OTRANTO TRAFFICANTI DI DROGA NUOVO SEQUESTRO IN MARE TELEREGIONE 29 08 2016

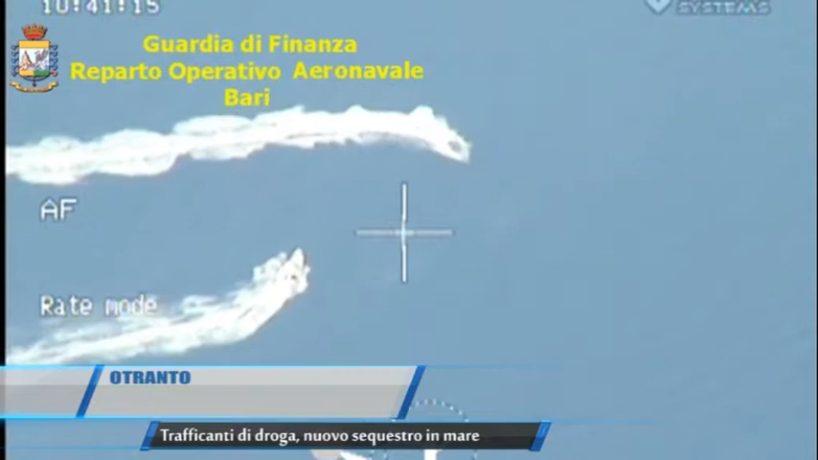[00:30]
E sono state proprio le unità del reparto operativo aeronavale di Bari e quelle del gruppo aeronavale di Taranto che nella mattinata di ieri hanno intercettato a largo un gommone con due soggetti a bordo che viaggiava a velocità sostenuta